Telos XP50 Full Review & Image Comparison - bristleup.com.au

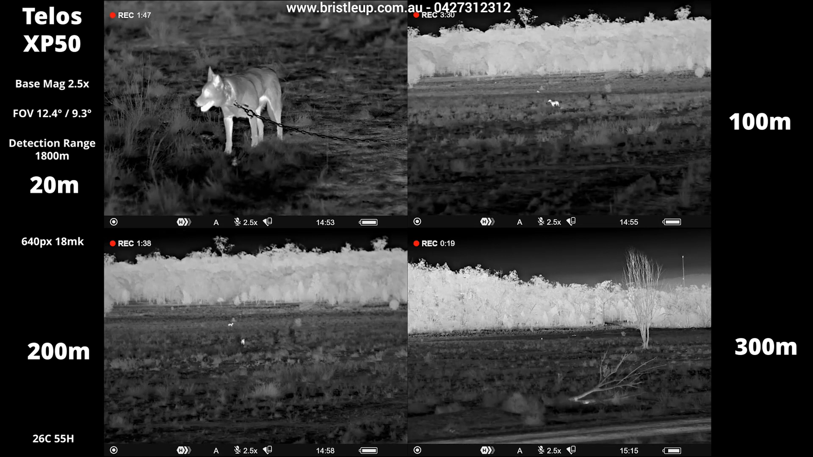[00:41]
We have our dogs here at 20 meters, 100, 200 and 300. So you can sort of compare the image quality at different distances here. The image quality is exceptional with a 640 pixel, 18 milli Kelvin sensor at a base mag of 2.5.
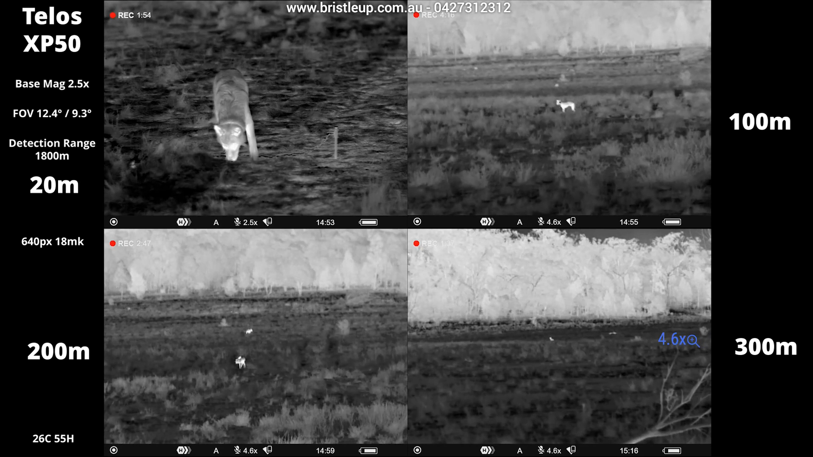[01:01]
So the unit has a good lineup of specs, offering quite a wide field of view, which is exceptional for remote mounting or use by hand.
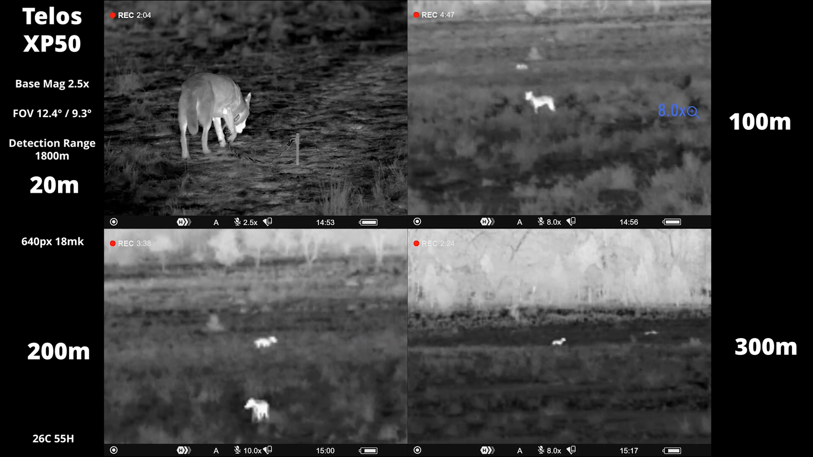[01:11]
The detection range is out to 1800 meters. Overall, a very good image with exceptional specs, as well as a nice wide field of view.
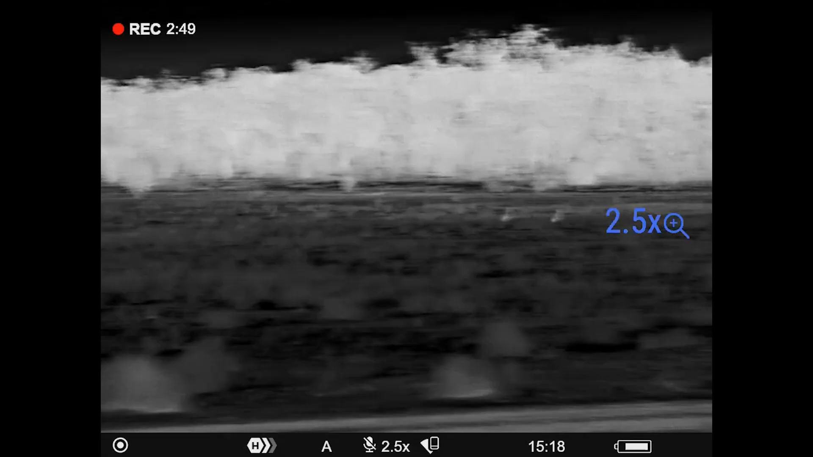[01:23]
So here we have some kangaroos that I estimate. Now this is an estimation, about 150 meters at the most, maybe closer.
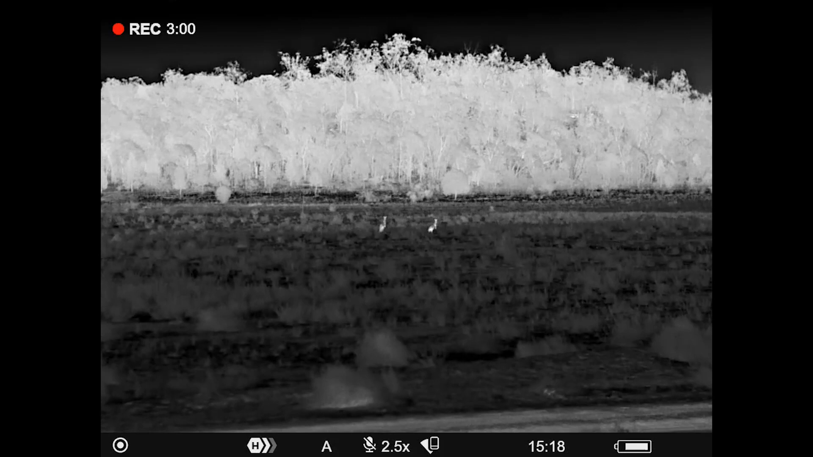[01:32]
See then the dog at 300 there, the kangaroo,
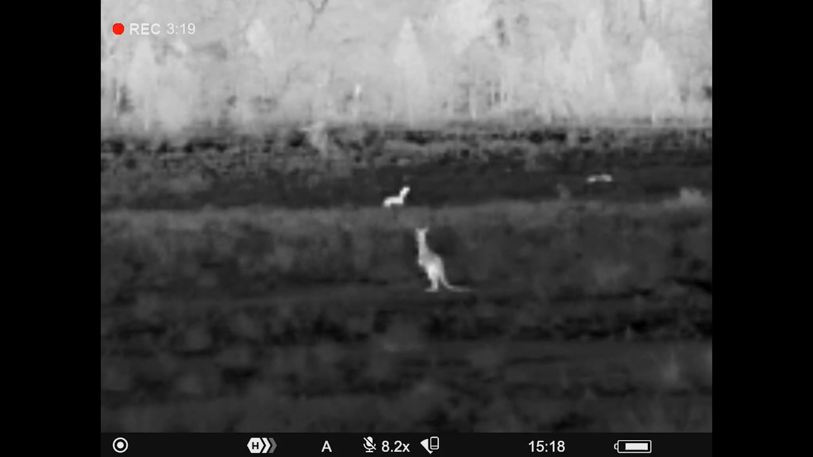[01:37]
at around that 150 mark looks quite good.
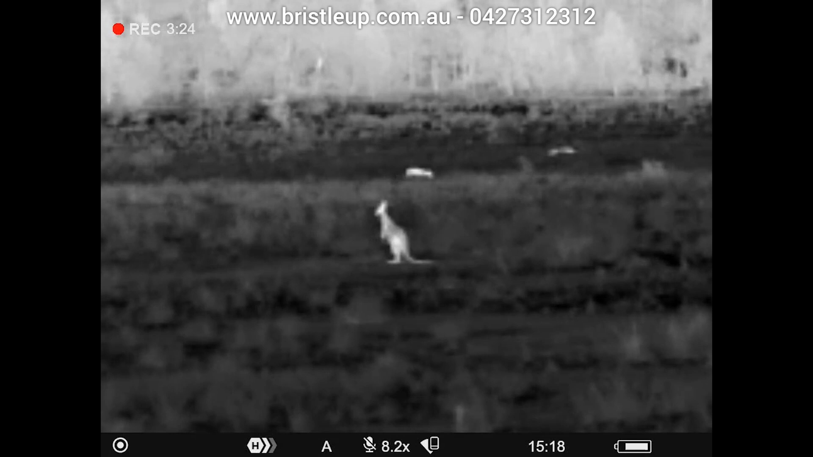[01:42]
So we're at 10 times digital zoom now on that kangaroo. So there's our kangaroos and our dog at 300 meters in the background there. So, so quite good.
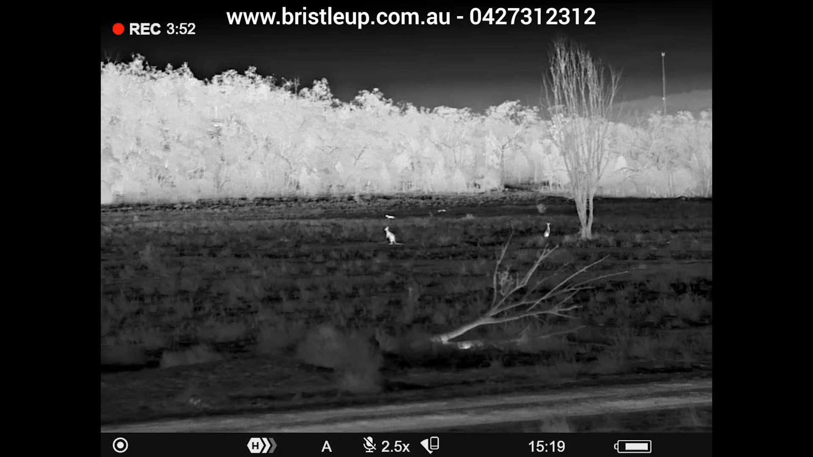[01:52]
Like I honestly think the image quality is very good. Now I can't say it's better than everything else, but it's definitely up there with the best. And I have no problem using this device by hand or remote mounted. If you have any more questions, buddy, feel free to give me a ring. I'm happy to help you if you have any other concerns or questions about this device.
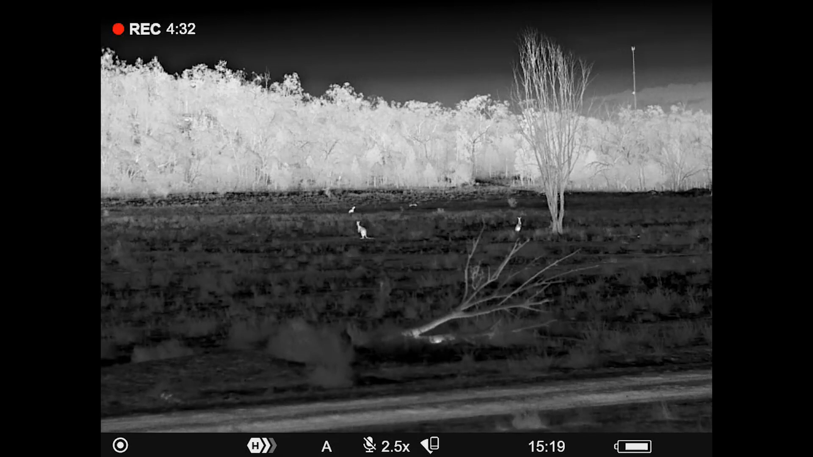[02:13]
So over here we have some cattle.
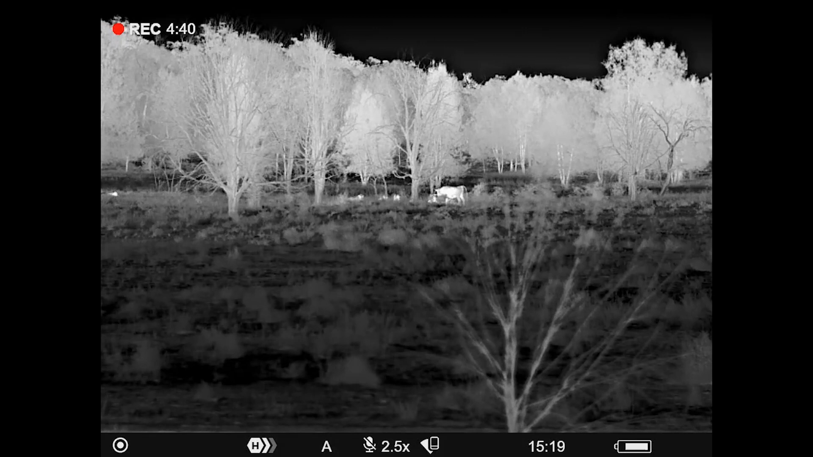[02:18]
And they're probably a good 200 meters away amongst the trees there. We have another kangaroo coming in here now.
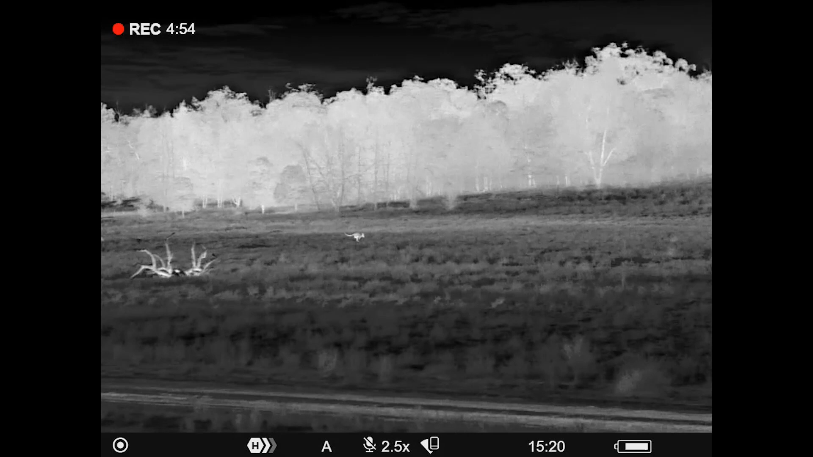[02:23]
And then we'll keep going. What else can we see?
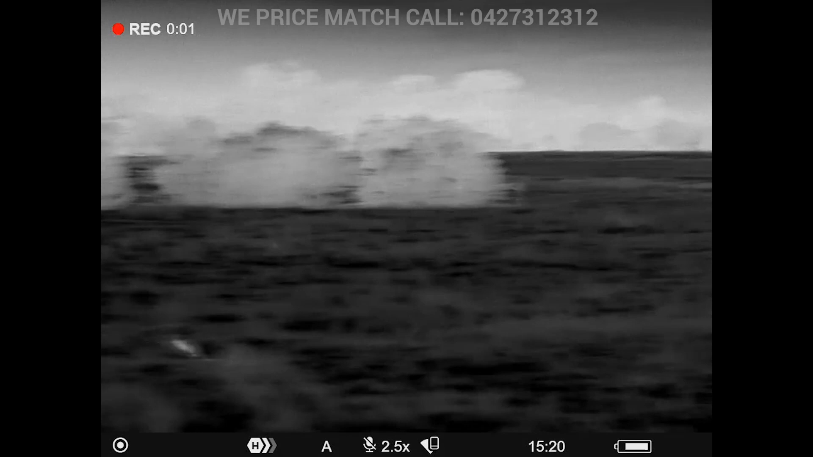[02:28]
We've got a little kangaroo just here pretty close to us. So we have a couple of kangaroos here.
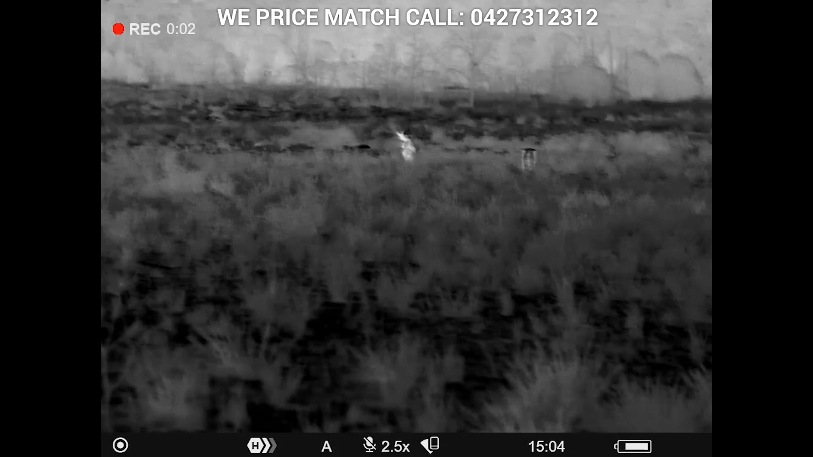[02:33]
They are pretty close. He's definitely within a hundred meters, probably about 70 meters. You can see he was having a bit of a scratch there and having a feed there.
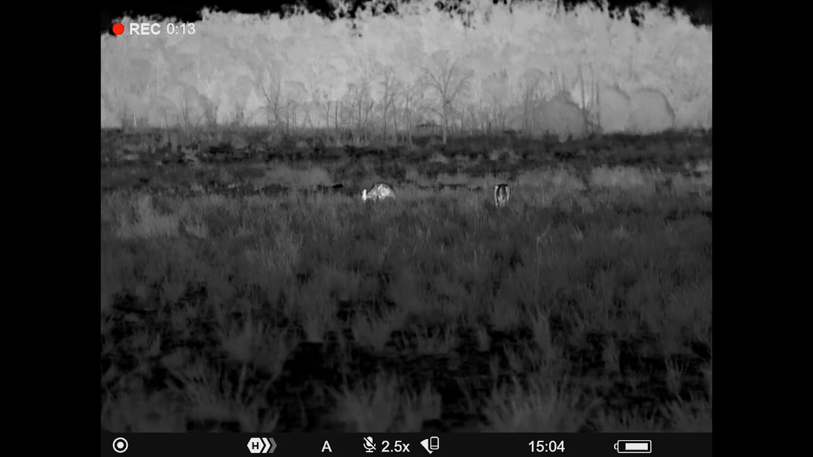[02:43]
And the other big fella there standing up having to look around.
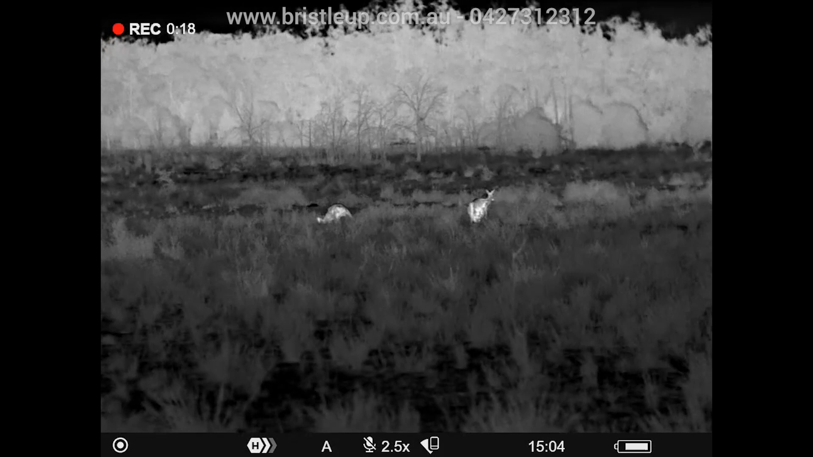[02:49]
Here we have a kangaroo about to hop across the track.
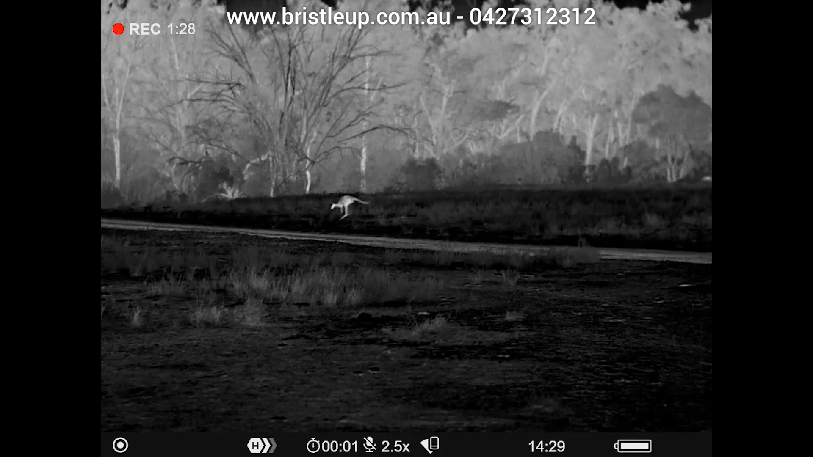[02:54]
He's probably within sort of a hundred meters. And then we've got another fella here within sort of 50 roughly.
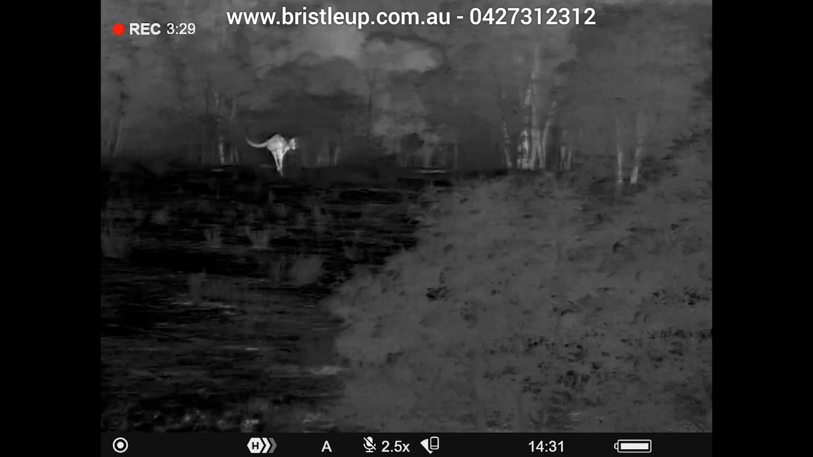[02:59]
Not a bad, not a bad route. And we've got a little wallaby here, very close, probably within 30 meters.
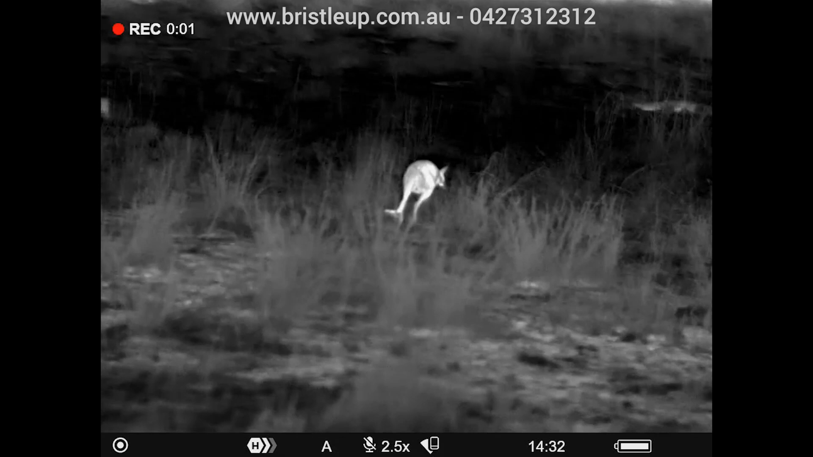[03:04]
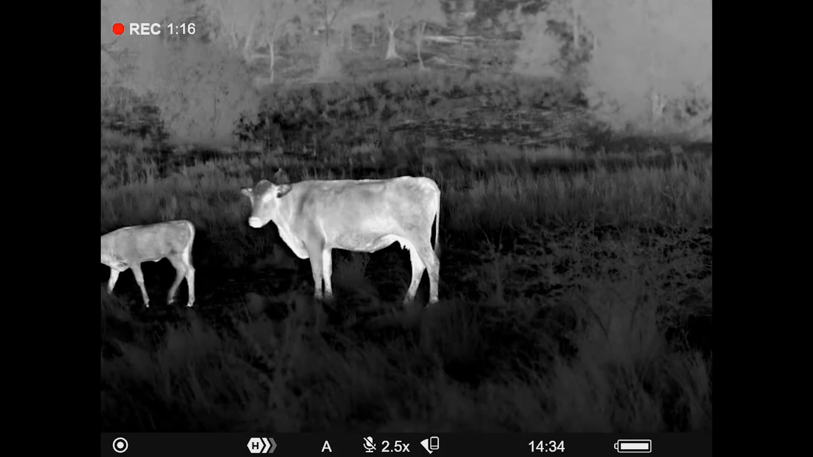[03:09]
And some cattle here within about the same, about 30 to 50 meters.
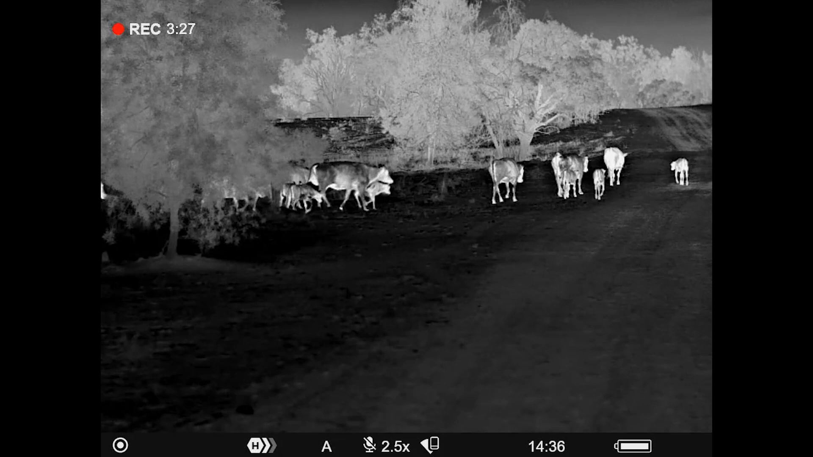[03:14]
Got a heap of cattle here, walking along the edge of the track. And yeah, everything looks pretty darn good.
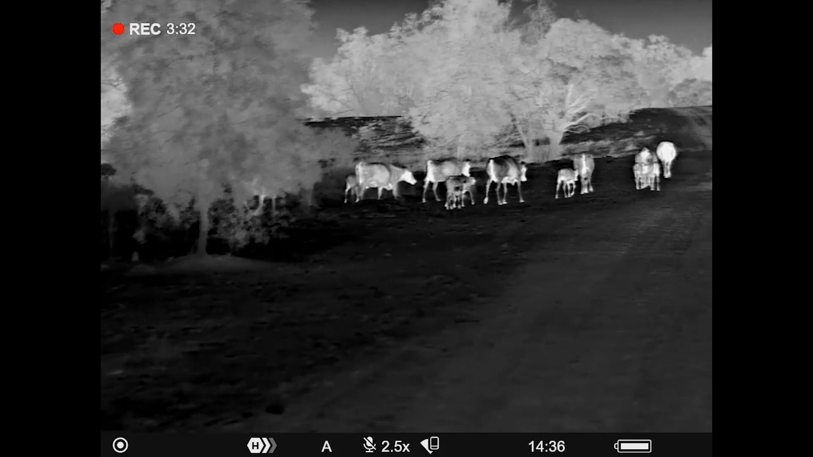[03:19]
All right, so we're doing a test on the Telos XP50.